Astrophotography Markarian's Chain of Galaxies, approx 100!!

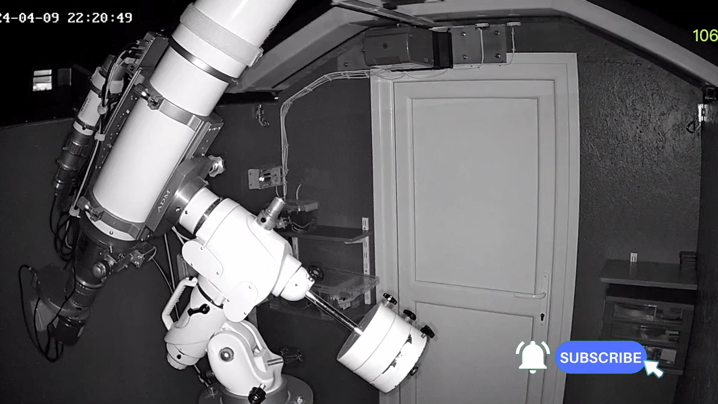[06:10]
and it should slowly scope around to the target. So we're going to give this a few minutes